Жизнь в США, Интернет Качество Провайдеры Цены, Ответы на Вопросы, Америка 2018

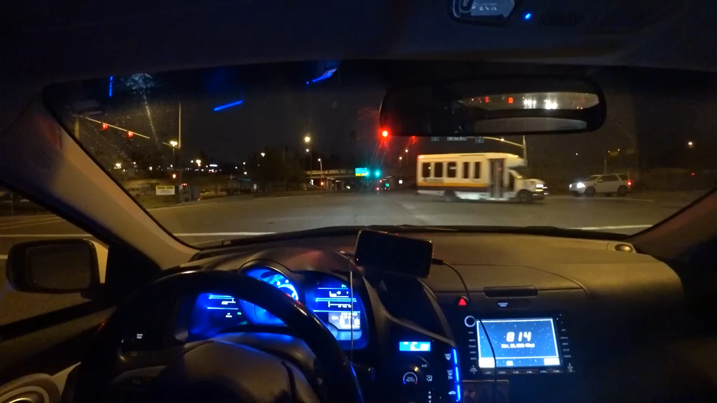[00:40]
вашингтон забыл сказать так а ну еду сейчас работы сами видите время если видно конечно 8 15 грубо говоря вечера естественно и чтобы провести время с работы домой с пользой решил записать для вас какой-то полезный влог но сейчас у меня пока каких-то знаете историй